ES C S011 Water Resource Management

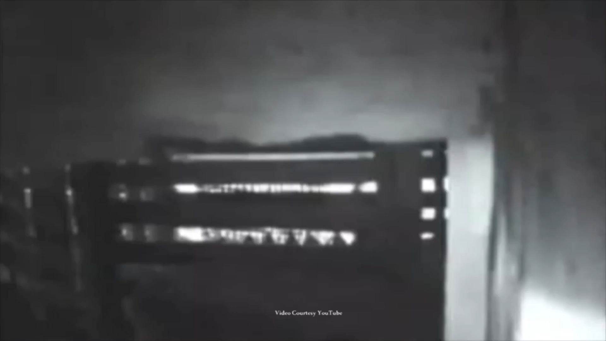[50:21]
Deer in a compound which were used for their horns as a medicinal harvest.